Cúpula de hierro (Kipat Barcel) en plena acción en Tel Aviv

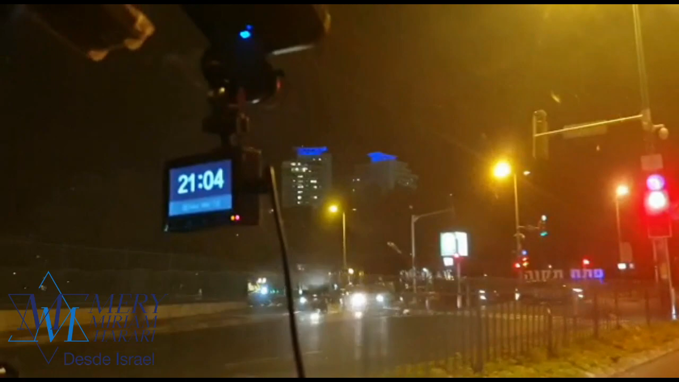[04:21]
Sonando la sirena, venimos en el coche y sigue sonando la sirena. Siguen los cohetes. ¡Ahí viene otro! ¡Ahí viene otro! ¡Métete!
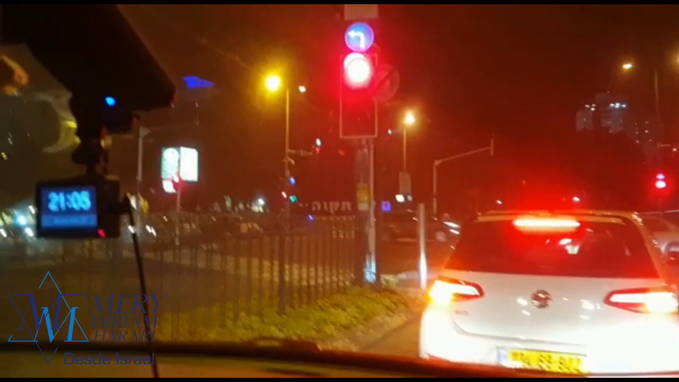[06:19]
Ay, están tronando los cohetes, están tronando arriba de nosotros. Toto, ¿dónde está tú?